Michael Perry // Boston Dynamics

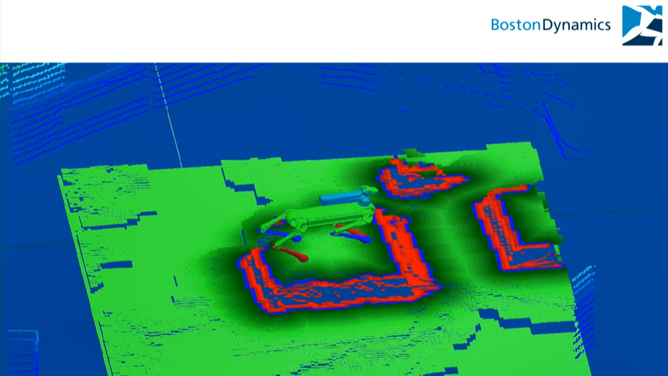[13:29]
So here's an example of an antagonistic behavior
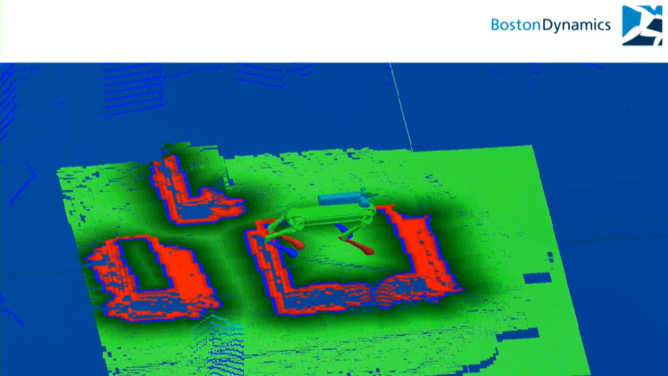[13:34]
that Spot can automatically correct against. So if I push on the robot, like this, it pushes back.
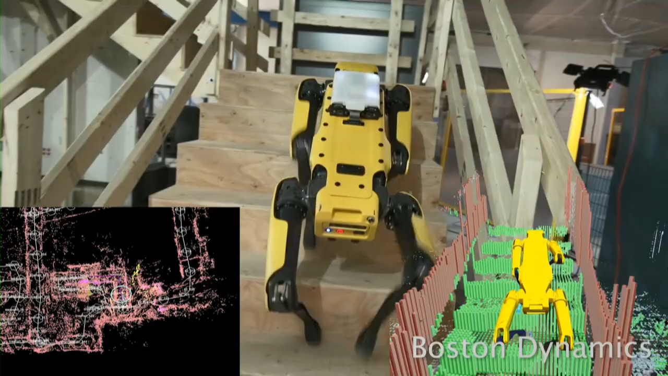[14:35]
You'll notice that in the lower left-hand corner, you have the prior map that it's collected on a previous teleoperation mission.
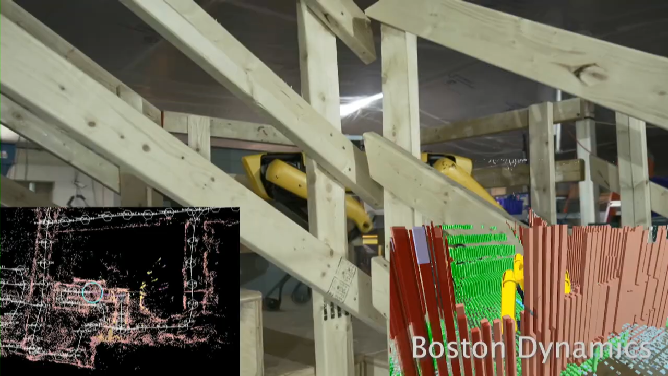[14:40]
So you drive the robot through the environment,
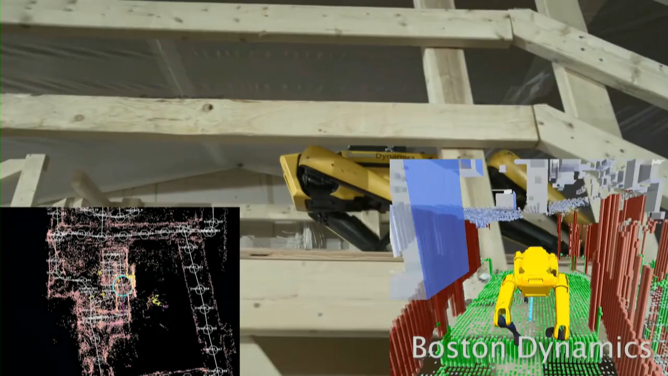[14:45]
collect a point cloud, and then you can start creating waypoints to say, go here, here, and here.
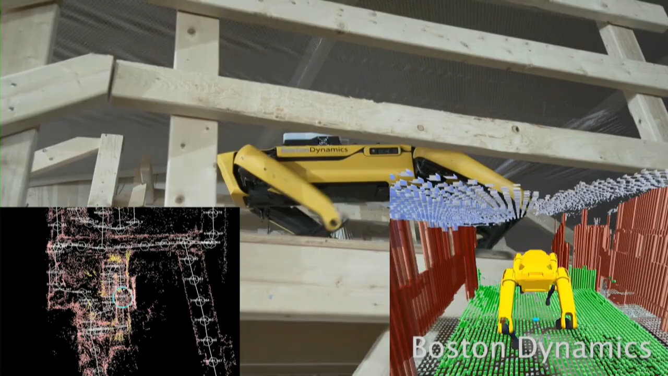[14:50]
And at each one of these places, you can do a different task. The important thing about this video, though, is it's not only the fixed map of the point cloud that Spot is able to navigate against,
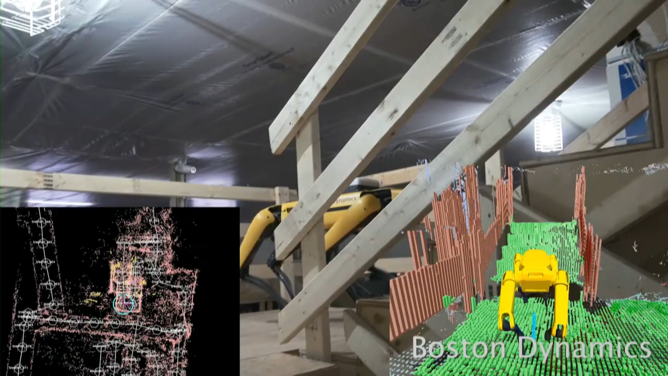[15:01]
but it also has a real-time voxel map so that it can sense its environment in real time and see, oh, there's an obstacle here that wasn't here before.
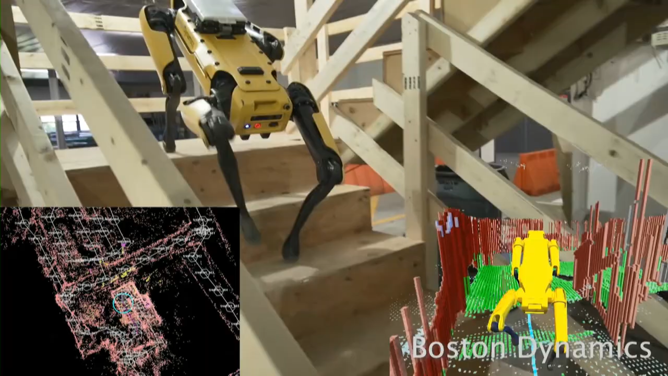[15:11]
I can figure out a way to get around it.